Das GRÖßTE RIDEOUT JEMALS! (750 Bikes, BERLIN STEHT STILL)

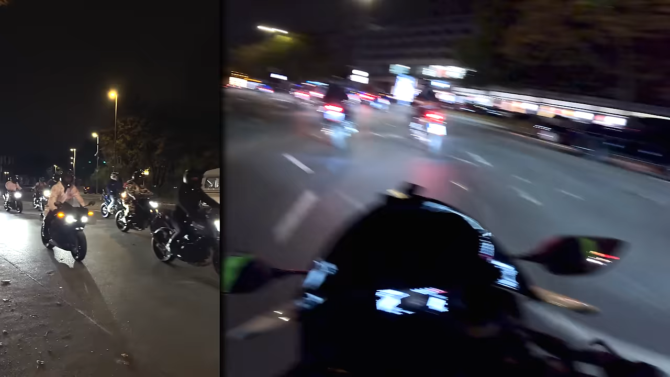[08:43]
Digga, komplett Berlin ist lahmgelegt. Alter Schwede. Perfekt Motorräder. Ist so viel.
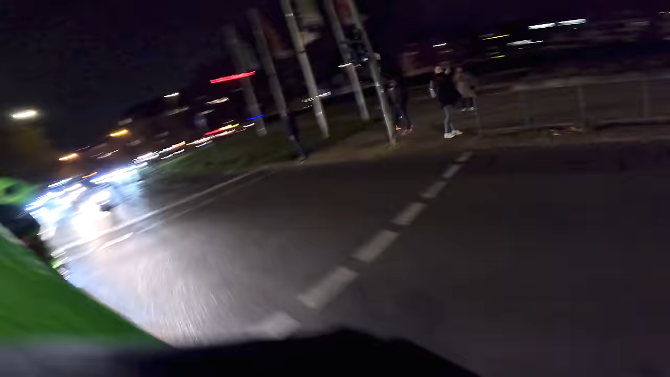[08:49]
So geil, Jungs. Ist das crazy.
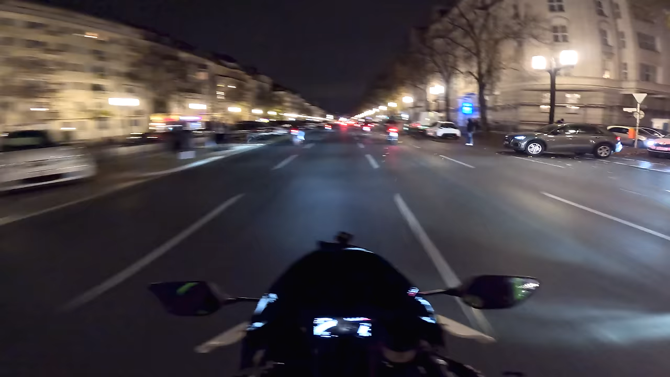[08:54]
Es ist so voll. Es sind so viele Bikes hier. Was ist denn hier los, Digga? Die Autos. Ey, guck mal, die fahren sogar vor den Autos lang. Guck mal.
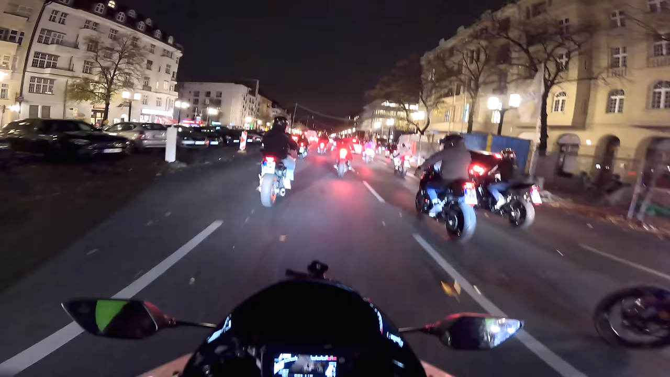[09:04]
Digga, wir haben die Sitze reingedrangelt. Hier hinter dir. Alles gut. Wir sind bei dir. Kein Stress. Wir müssen uns zusammen reindrängeln irgendwie. Hier, Lenny, so ja. Bremsen.
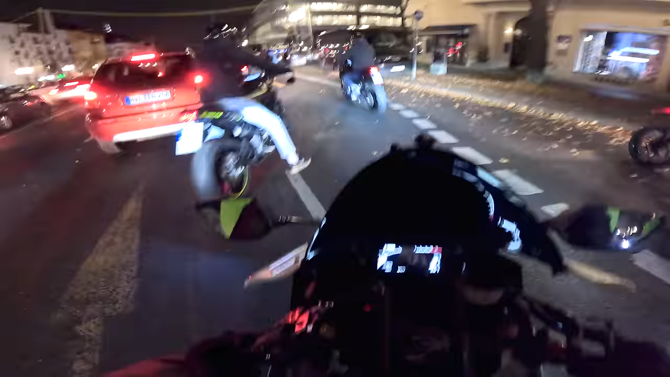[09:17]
Ja, ich sehr gut. Doch. Heute ist das krasseste Season Rideout, das krasseste Halloween Rideout, was ich bis jetzt hatte. Also guckt euch das an, wie voll das hier ist. Das ist so geisteskrank, Alter. Digga, dieses Auto da, ne? Sowas macht mich so aggressiv. Boah, du kannst jetzt hier nicht reinfahren.
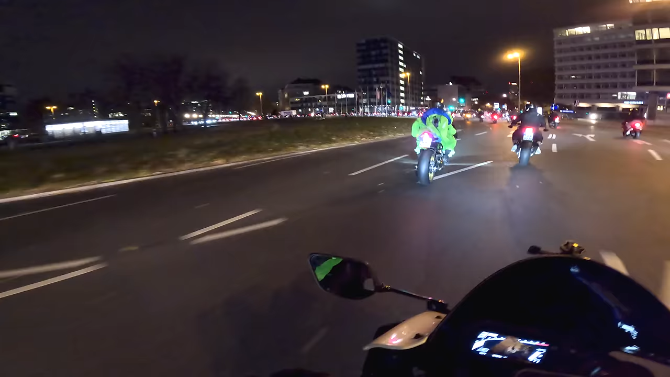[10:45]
Ich weiß nicht, ob man das auf den Kameras gut erkennt, aber es ist so voll hier. Aber er merkt doch, dass er falsch ist.
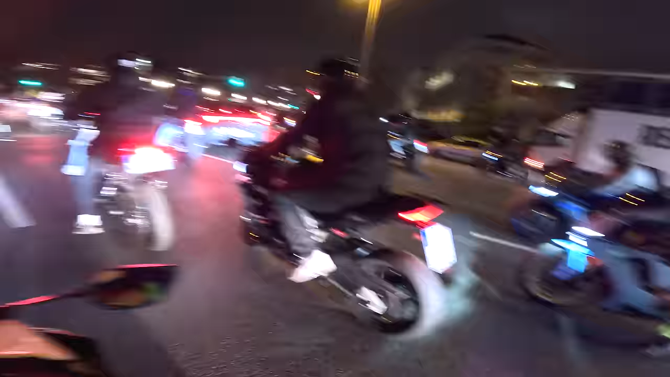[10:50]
Warum fährt er denn nicht rechts ran, weißt du?
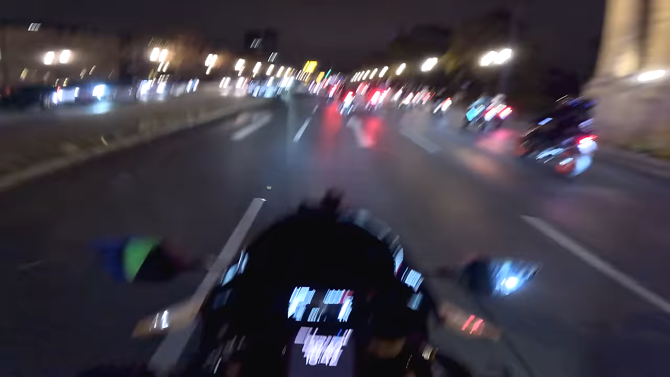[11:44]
Ich weiß ein bisschen, dass in der anderen Stadt was los ist. Von wo kommt die Polizei? Von links?
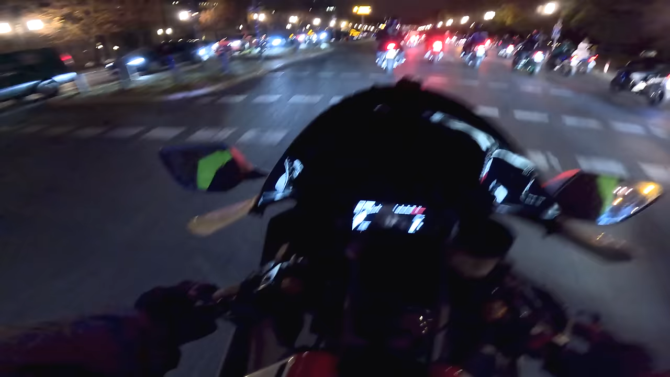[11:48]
Ich sehe es nicht. Kommt die von links? Links, die kommen von links. Jo. Das ist so laut. Digga, Alter! Digga, die juckt es halt gar nicht, dass die Polizei ist. So laut, ich verstehe nichts.
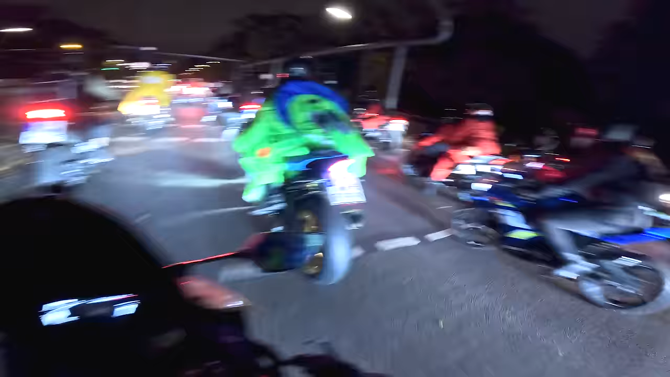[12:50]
Ich habe in keiner anderen Großstadt, wo ich und sie fahren, ist sowas hier überhaupt annähernd möglich.
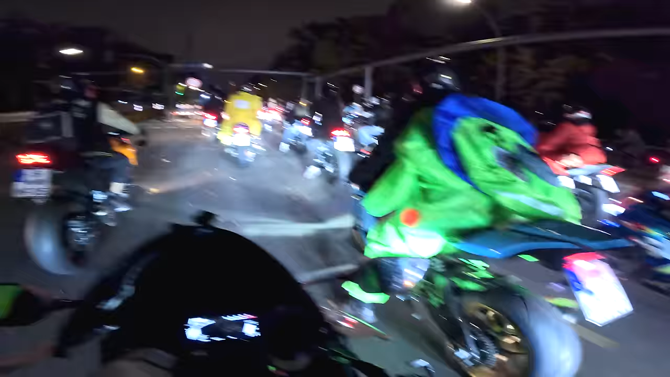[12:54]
Sie fährt hier mit einer legal eingetragenen, optimierten Software, Straightpipe R1, vor Polizisten mit Selbstspiegeln.
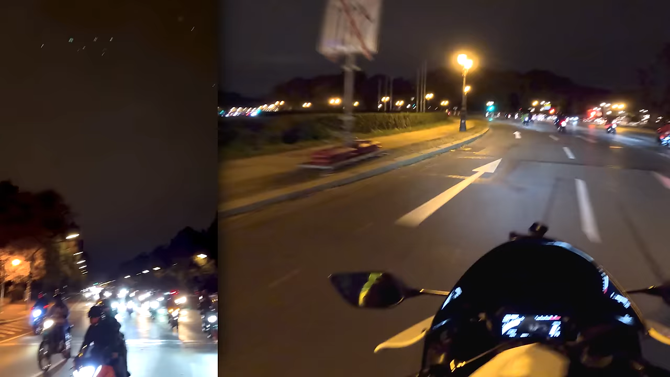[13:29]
Digga, es sind so viele Leute.
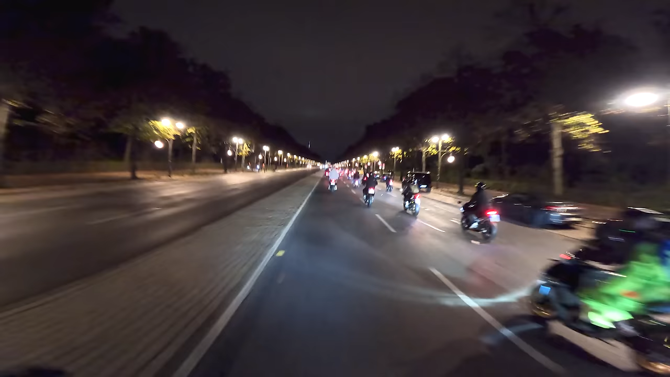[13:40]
Du siehst das Ende von den Leuten gar nicht vorne. Es ist einfach zu weit weg. Oh, sorry, peinlich.
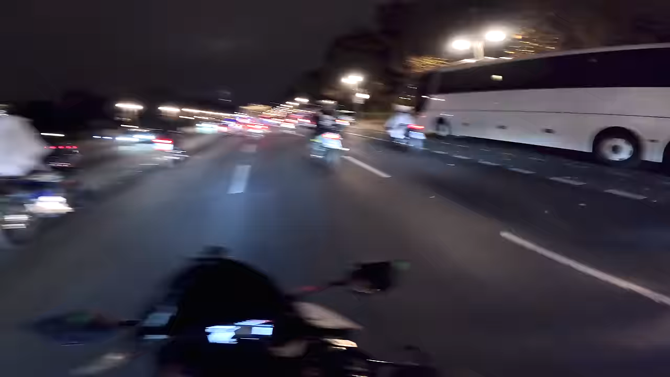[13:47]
Wir sind irgendwann am Brandenburger Tor mitten in der Innenstadt, Digga.
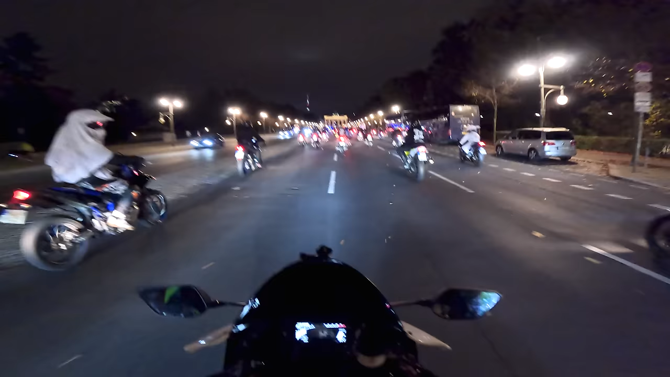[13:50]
Und hier sind 500 Motorradfahrer. Das ist so geisteskrank.
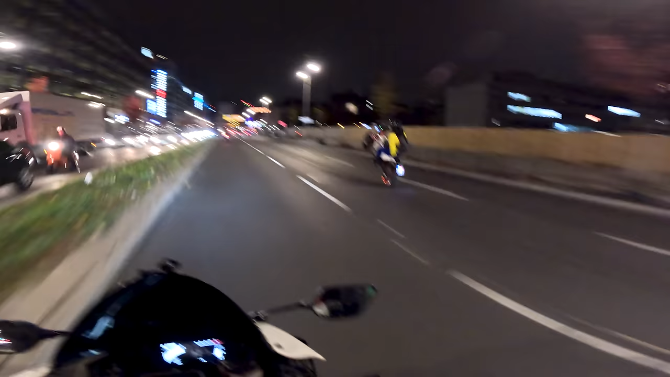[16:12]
Auf der Straße! Digga, du ist der dumm? Bitte fährt den jemand um!
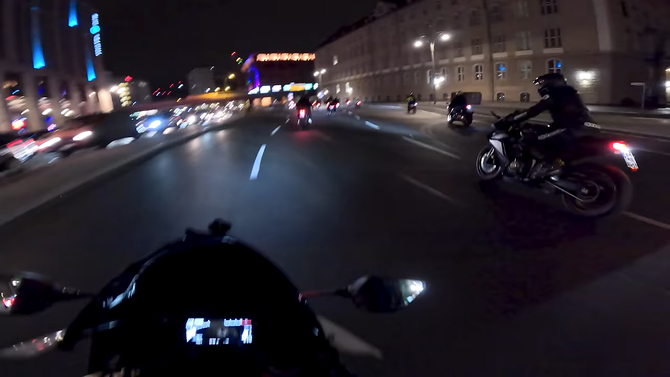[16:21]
Bitte fährt den jemand um, Digga, wirklich!
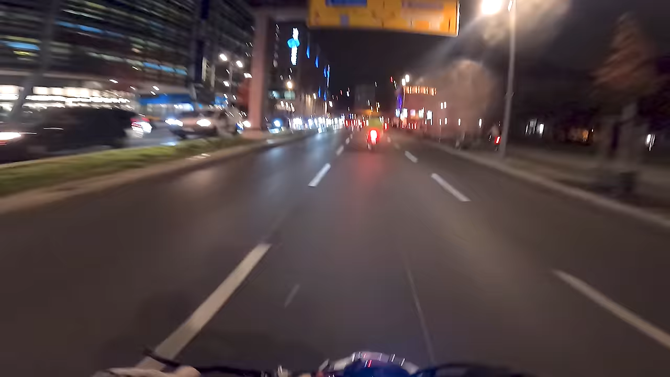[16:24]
Oh Mann! Der ist voll gegen mein Spiegel! Digga, so ein warum läuft der auf der Straße entgegengesetzt der Fahrtrichtung bei einem Whiteout, der Idiot? Ich hab den mit dem Spiegel mitgenommen und aus dem Fett das einfach Bein so leicht runter gemacht, hab ihn glaube ich damit eingetreten. Verdient. Egal was ist, verdient so. Vorsicht, Polizei. Alter, guck dir an, wie voll das ist so crazy. Man, ey, du kannst die Menge gar nicht auf den Kameras festhalten, das geht gar nicht. Lass mal hier vorbeirollen, oder?